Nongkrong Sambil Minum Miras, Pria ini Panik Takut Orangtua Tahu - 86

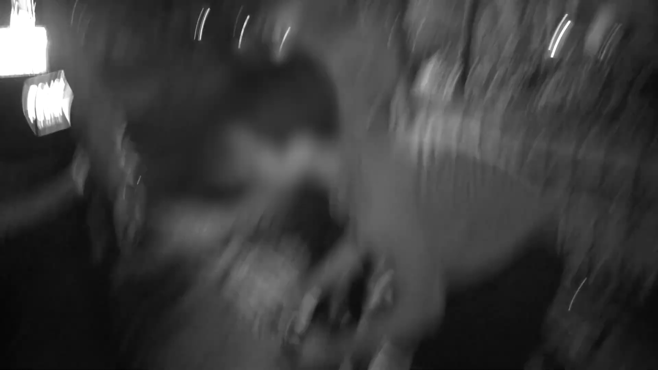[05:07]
Kemudian tim menghimbau agar minuman tersebut untuk dibuang saja.
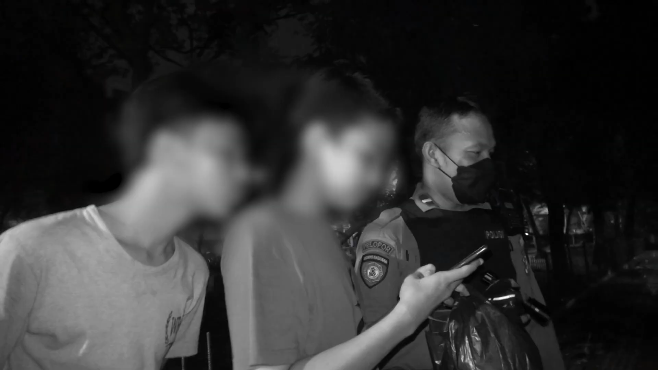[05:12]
Kemudian tim juga memeriksa kelengkapan kendaraan mereka dan menemukan pemuda
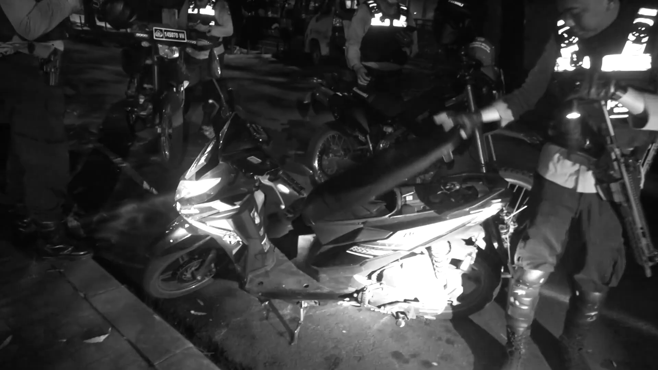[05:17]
tersebut tidak membawa kelengkapan identitas kendaraannya seperti STNK dan juga belum mempunyai SIM.
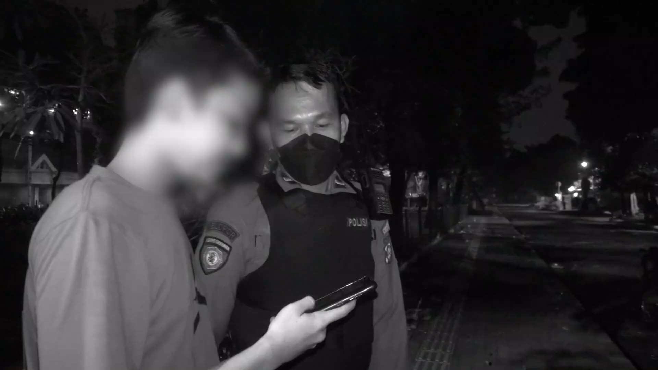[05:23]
Kemudian kami melakukan himbauan kepada pemuda tersebut agar segera pulang dan kalau nanti keluar untuk membawa kelengkapan baik itu
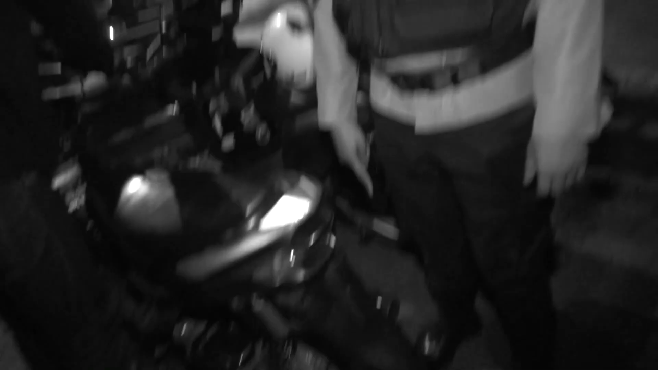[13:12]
di antaranya tidak memakai plat nomor di depan dan di belakang kendaraan tersebut.
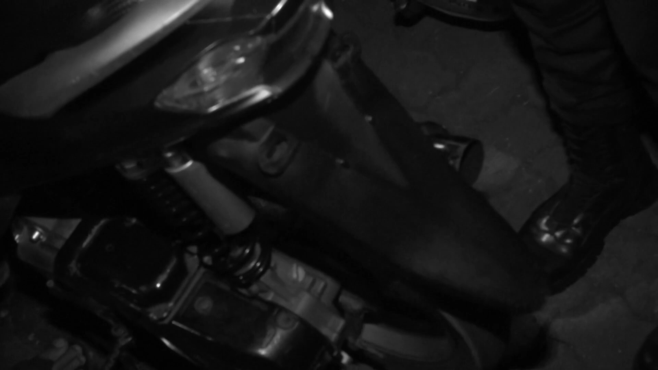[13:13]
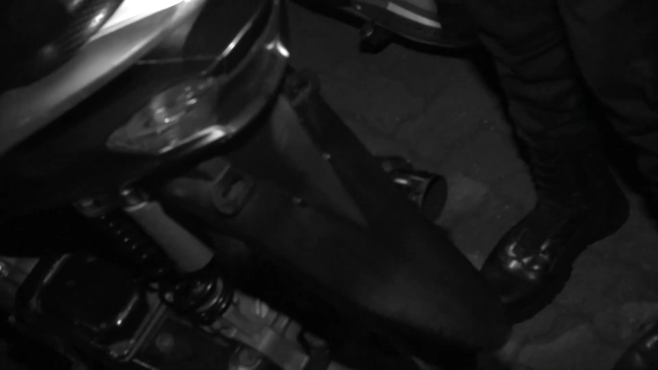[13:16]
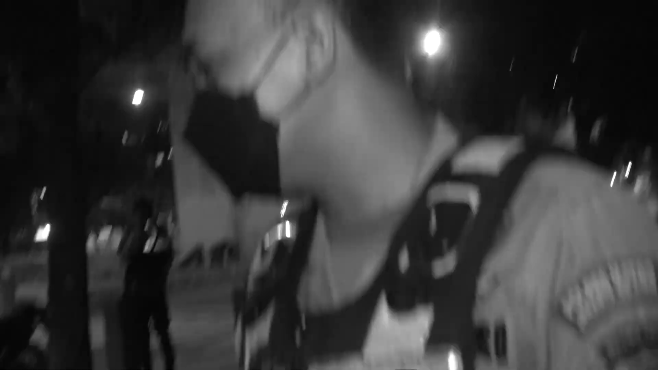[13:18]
Tim mencoba memeriksa motor tersebut, dan tim menemukan juga bahwa pemilik kendaraan tidak membawa surat-suratnya, tidak membawa SIM dan tidak membawa STNK.